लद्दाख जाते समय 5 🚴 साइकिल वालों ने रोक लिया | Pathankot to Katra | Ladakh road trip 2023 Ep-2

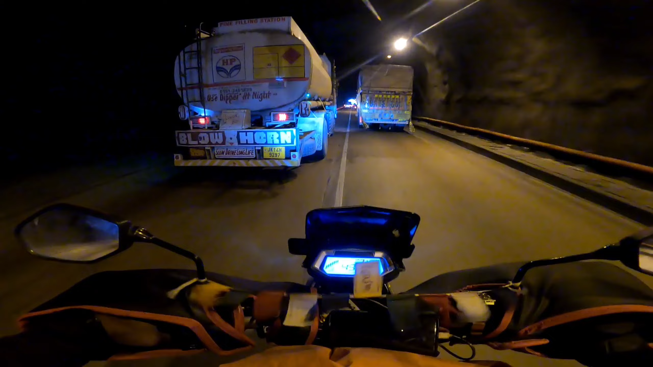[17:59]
मतलब नहीं किसी बात का, सब हमारी साइड है, क्योंकि दो टनल बनी हुई है एक साथ,
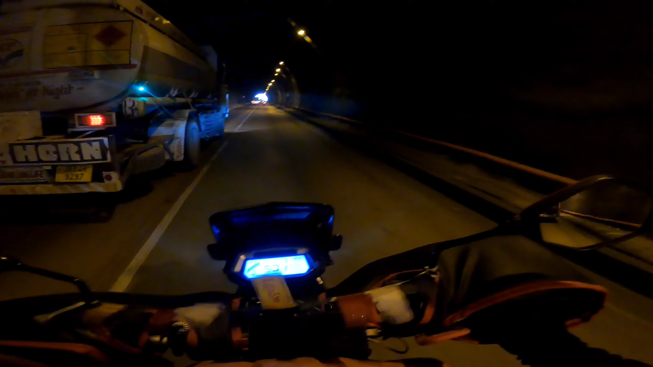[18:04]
आने की उधर से है जाने की इधर से है, जाम का कोई मतलब ही नहीं बनता। भाई वाह भाई, ये लो तीसरी खत्म हुई, ये तीसरी खत्म हुई, ये लो चौथी में एंटर कर देते हैं।